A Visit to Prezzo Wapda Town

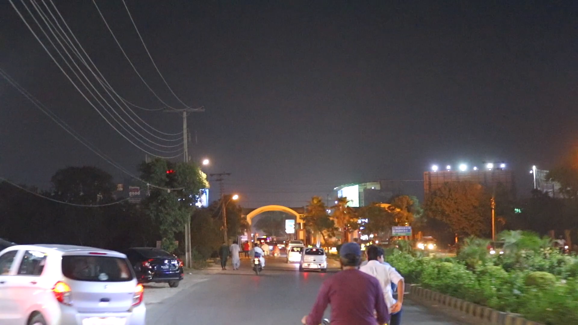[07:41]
ये गेट है एंट्री एंड एग्जिट फॉर वापडा टाउन।
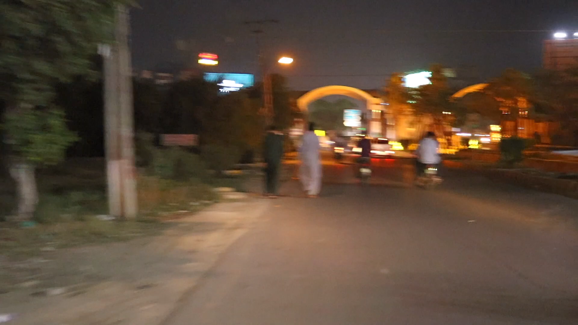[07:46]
यहाँ से वापडा टाउन से हम बाहर निकलते हैं और अंदर आते हैं।
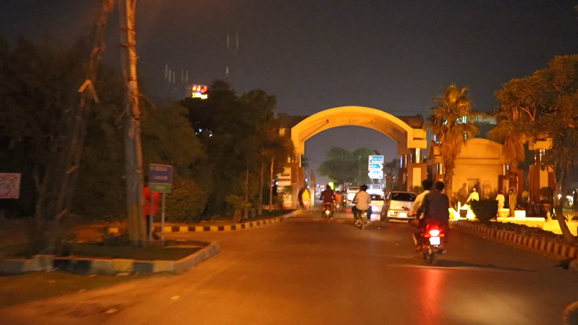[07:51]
ये मेन गेट है जो के ग्राउंड अबाउट से कनेक्ट होगा और आगे पी आई ए रोड पे जाएगा,
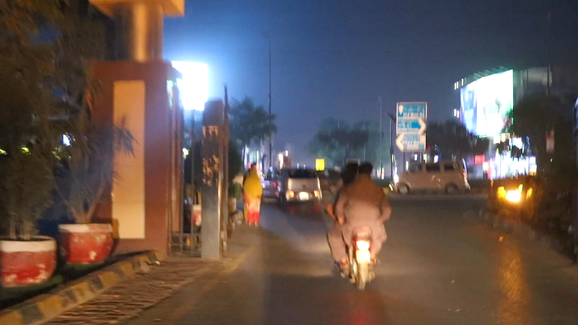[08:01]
और आपके लेफ्ट हैंड साइड पे ये शौत खानम और ठोकर की तरफ रोड जाएगी,
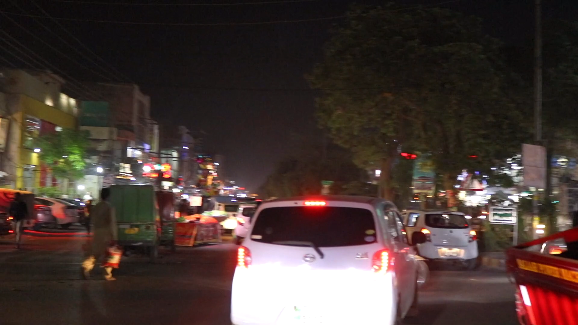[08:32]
You can see the traffic, guys.
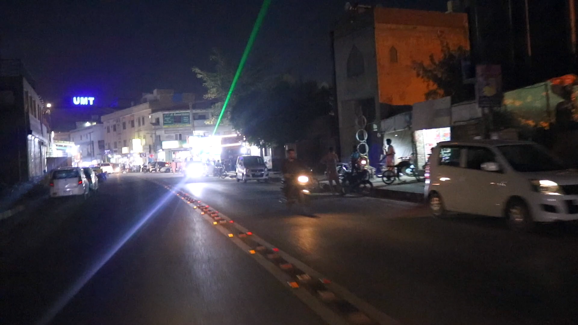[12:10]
ये famous है अपनी university की वजह से. University of Management and Technology. और because of university
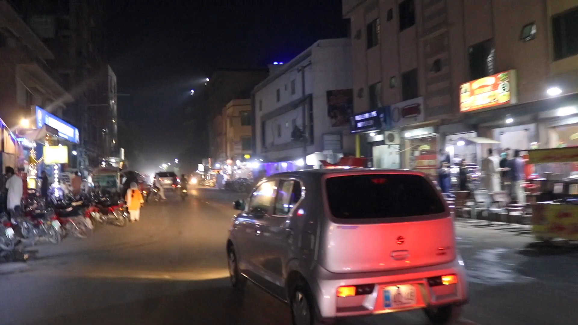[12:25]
यहाँ पे बहुत से businesses, बहुत से restaurants, hostels.